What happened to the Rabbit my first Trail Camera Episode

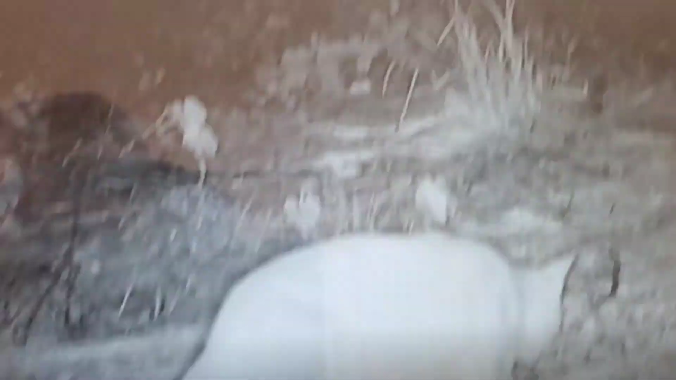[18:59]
looks like a male, I think I see, some, uh,
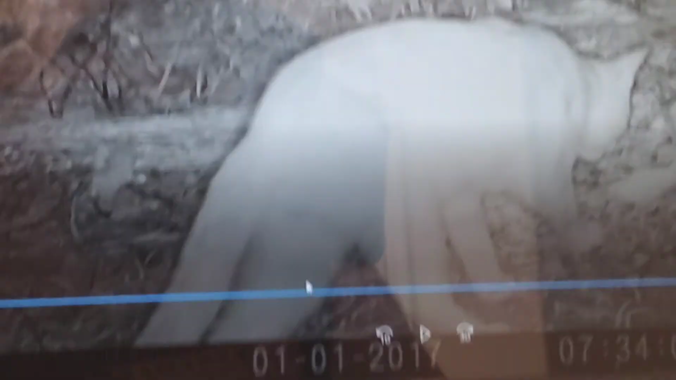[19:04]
testicles, so, looks like a male,
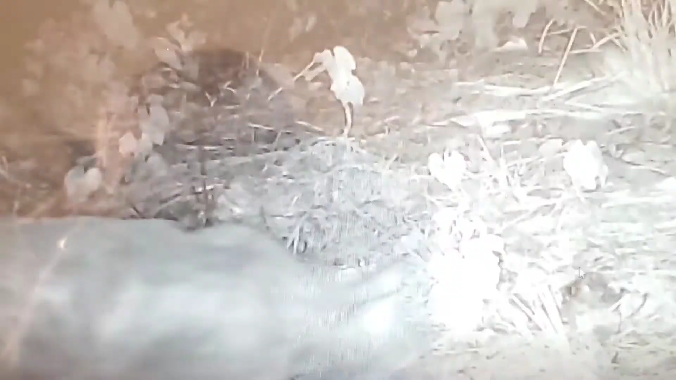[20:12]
oh, look, it's another cat, and, this is, this one looks, darker, okay, so, we have, so far, it's just cats, okay, he's going away, so,
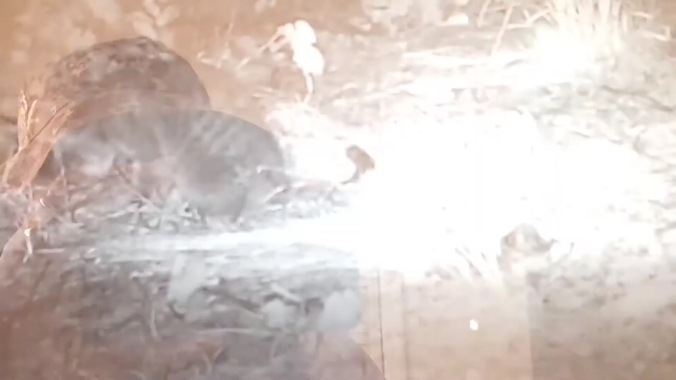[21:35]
so, did we miss something? okay, yummy, okay,
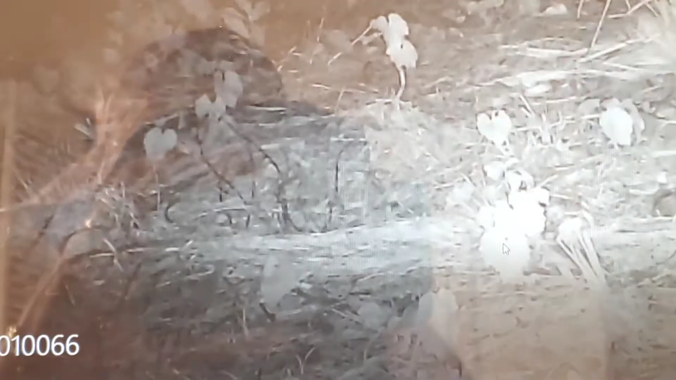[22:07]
okay, the possum, is back, okay,
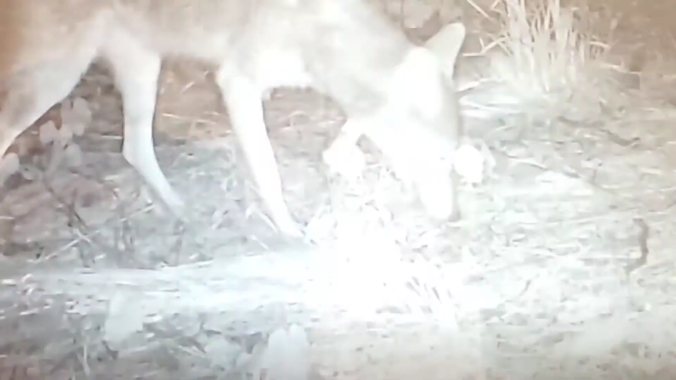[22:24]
oh, there he is, there he is, there he is, people, there he is,
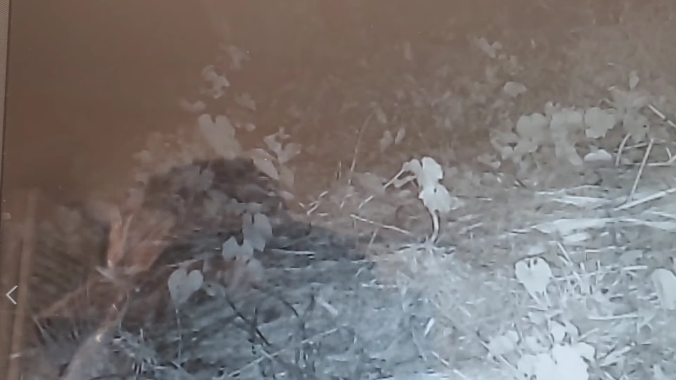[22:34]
we got him, let's see that again, look at that people, we have a Florida coyote here, and, uh, as you can see, this is the one, who's gonna tear him up, and, I, he's, I'm sure he's the guy,